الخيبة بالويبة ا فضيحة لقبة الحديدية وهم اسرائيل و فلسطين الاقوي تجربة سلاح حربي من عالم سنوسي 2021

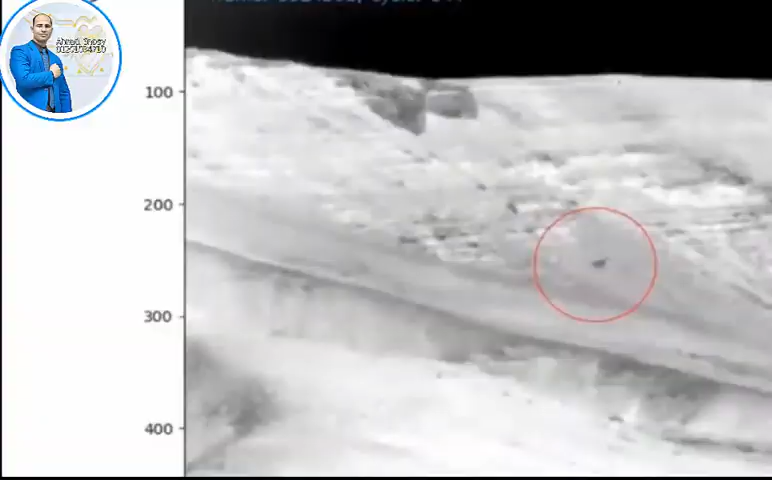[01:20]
وايه ايه الدوائر البيضة اللي انت احطيتها فوق الليزر دين. انت فاهمي? ده ايه ده?
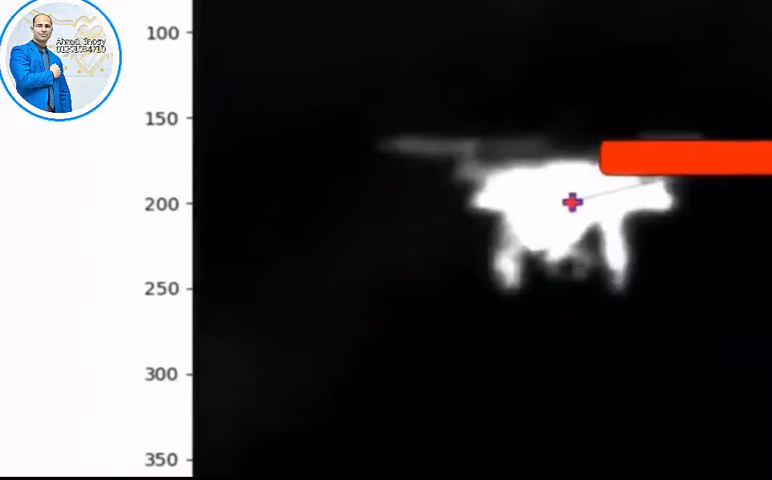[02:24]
اهي الدروز بتفرق على واحدها. طب ممكن حضرتك تقول لي فين الليزر اللي حضرتك كنت نشره من شوية?
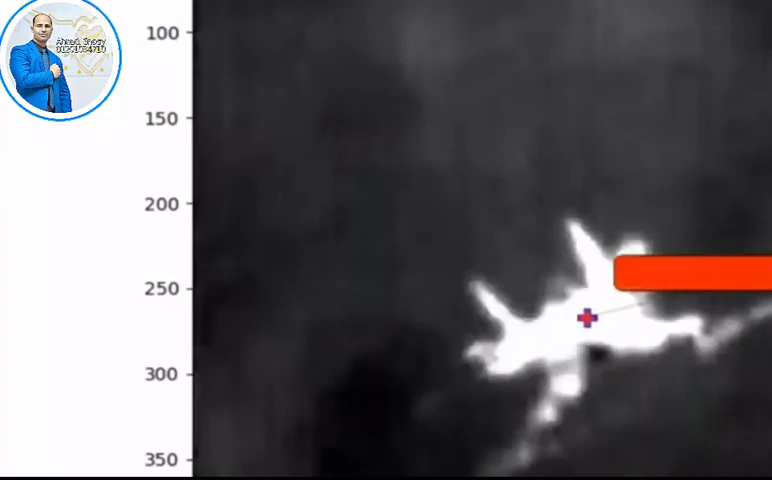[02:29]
هو فين? يعني ما ظهرش ليه وحضرتك بتصور بالصورة اه تحت المحشية والحاجات اللي انت عاملها دي.